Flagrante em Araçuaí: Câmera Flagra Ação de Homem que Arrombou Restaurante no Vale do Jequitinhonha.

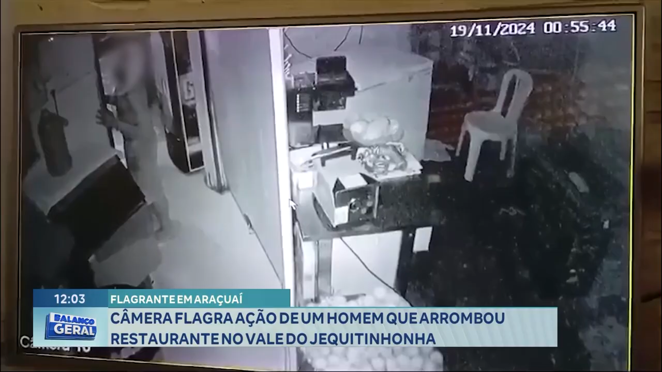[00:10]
ele arrombou o estabelecimento pra furtar. Ah lá, cadê ele bebendo? Ah, tá lá perto do congelador, né? Ah lá. Que? Pegar o rodo pra quê? Pra limpar. Mas... O que que eu queria com esse rodo, hein? Ah, o rodo é pra... Ah... É... Pegou o rodo, olha lá. Olha lá, pra mexer lá no circuito de vigilância.
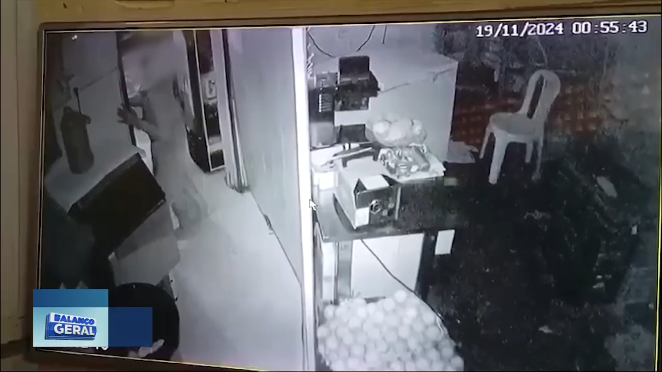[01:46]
como se nada tivesse acontecido E se vangloriando, evidentemente, de ter utilizado esse sofisticado equipamento Olha lá, ele dá uma olhadinha, está com a cabeça encoberta Ou seja, passou desapercebido, de a pouco ele vem com esse sofisticado equipamento Que eu não sabia que tinha essa finalidade Olha para você ver, Nicomédias, a técnica que ele utiliza lá Encobriu a cabeça, chegou, mexeu na câmera Para poder dificultar a sua identificação O detalhe,